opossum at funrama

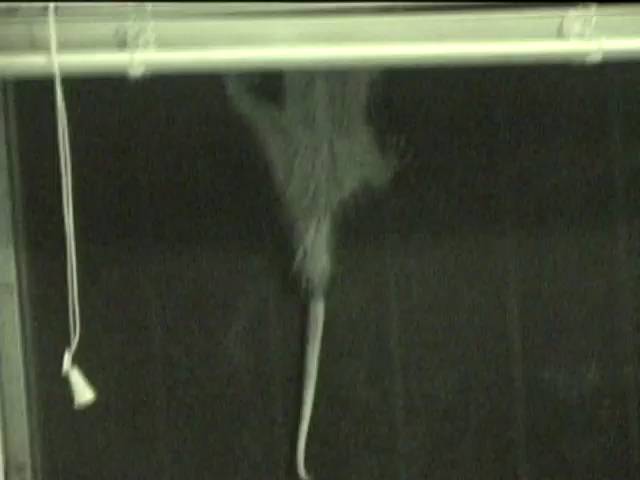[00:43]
I think it has an erection. It's terrible. Wait, I have an erection. Oh, there it goes. Yeah. Possum. Possum. Hey, this possum is trying to escape, too. Maybe it's trying to breathe.
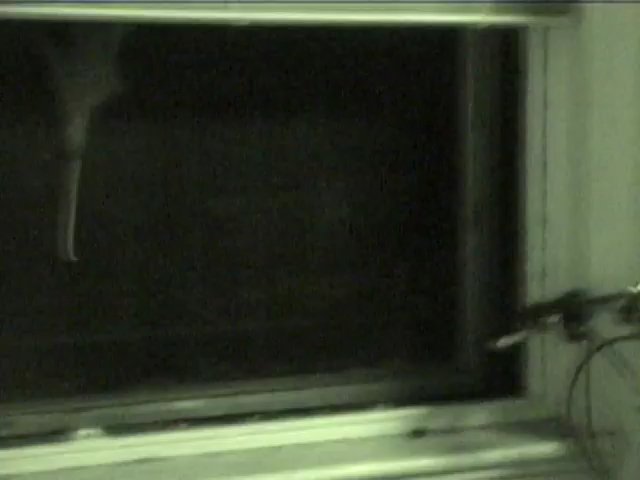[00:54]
It's trying to mate. The night it's of the rain. Fake escape hatch. It smells it.